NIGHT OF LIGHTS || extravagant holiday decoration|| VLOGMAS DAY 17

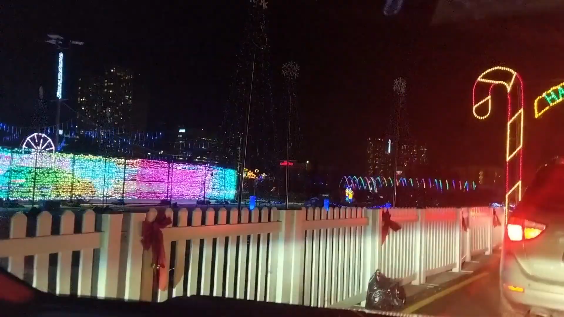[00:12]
this beautiful Christmas trail. Yeah, it's around the corner.
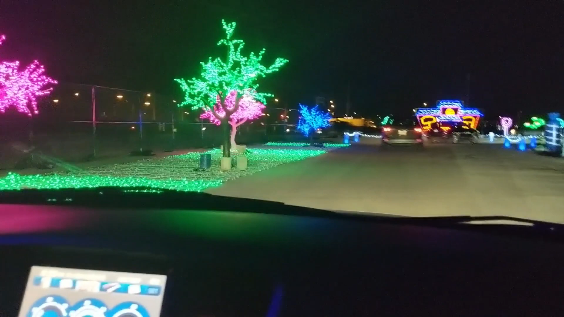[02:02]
It's so beautiful in the night. That's when you can actually go for this driving, but it's so beautiful. I'm so glad that they did this, and they've done it in other parts of the city as well.